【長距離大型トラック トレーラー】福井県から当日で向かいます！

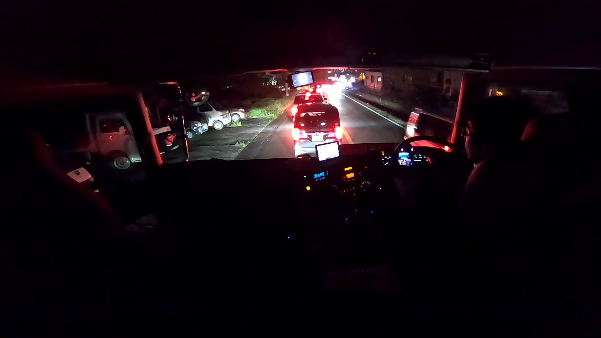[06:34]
はーいもうちょっとで影川インターなんですけど大渋滞ですねあともうちょっとってところなんですけど全然進まないですねちょっと進んで甘え行ってちょっと進んで甘え行ってって感じですねやっぱ金曜日のこの時間帯はダメですかねいやー寄った
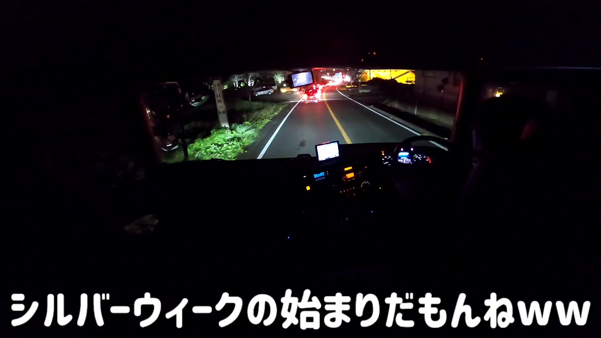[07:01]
おーちょっとだー行こう行こうあともう何百メーターなんですけどね海の信号で回りたいんですけど回れないですねー
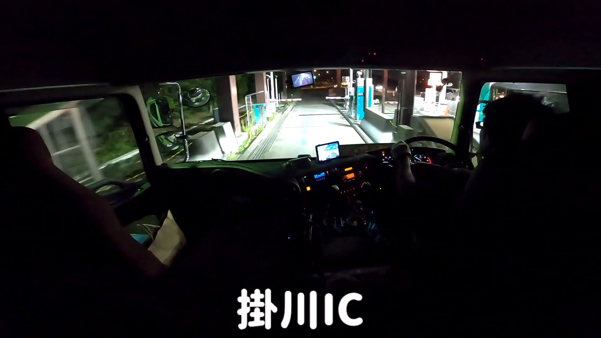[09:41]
とりあえず途中のサービスエリアで朝まで寝たいと思うんですけどねどこで休もうかなってところですねとりあえず時間の許す限りちょっと走っていこうと思います